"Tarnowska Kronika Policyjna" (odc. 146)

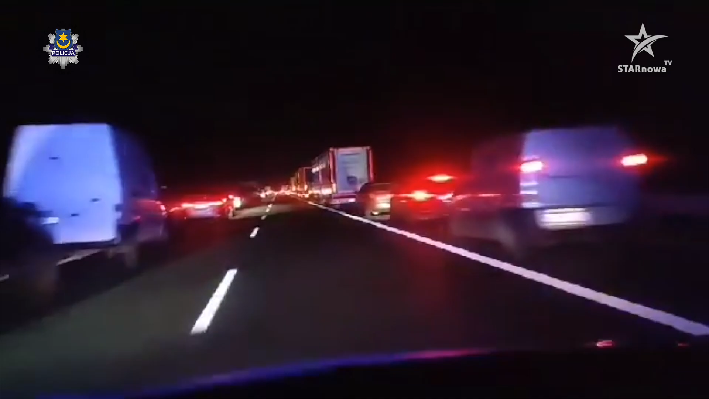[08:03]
Tutaj należy jednak się duża pochwała dla kierowców, którzy utknęli w kilkukilometrowym korku. Mowa tutaj o korytarzu życia. Naprawdę kierowcy zachowali się tak jak należy się zachować. Jadący prawym pasem zjechali do prawej krawędzi i zajęli pas awaryjny. Natomiast kierowcy jadący lewym pasem zjechali jak najbardziej do lewej strony, zajmując tak samo część miękkiego pobocza, czyli pasa oddzielającego ruch. W tym sposobie zarówno podkutowie ratunkowe strażacy, jak i policjanci mogli bez problemu dotrzeć do miejsca zdarzenia.